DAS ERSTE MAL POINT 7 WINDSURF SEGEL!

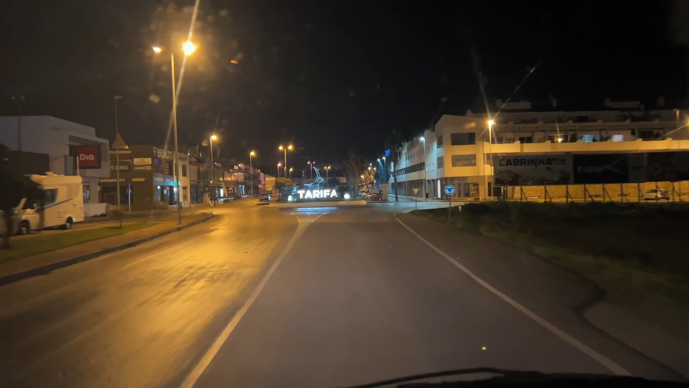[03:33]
Ich bin in Tarifa. Leute, es ist so krass, Colorado hier in Tarifa. Unfassbar.